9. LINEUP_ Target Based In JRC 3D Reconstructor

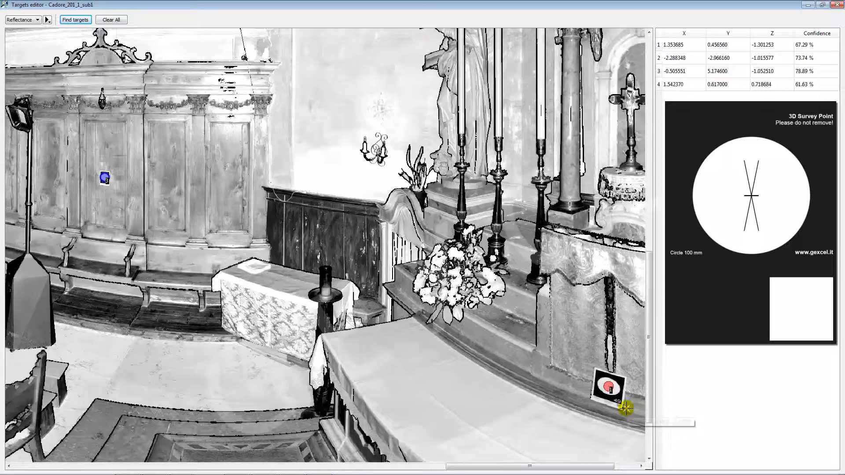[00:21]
Lineup is able to automatically detect these targets.
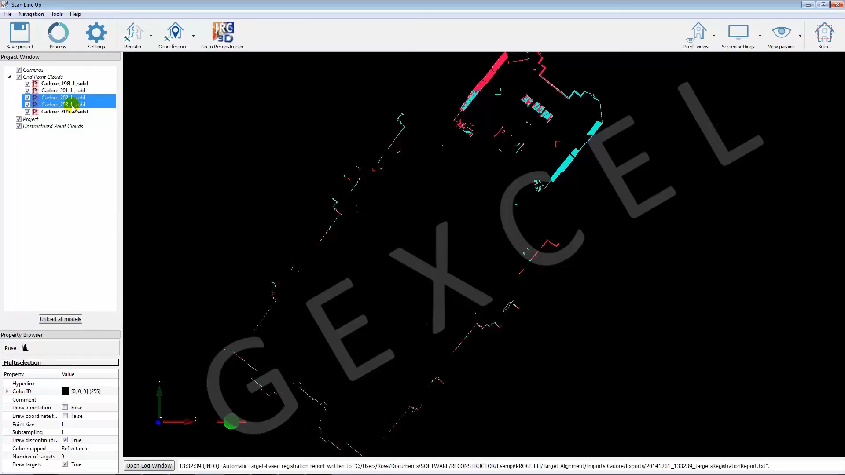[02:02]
For this scope the aligned scans can be displayed with different colors in slice views.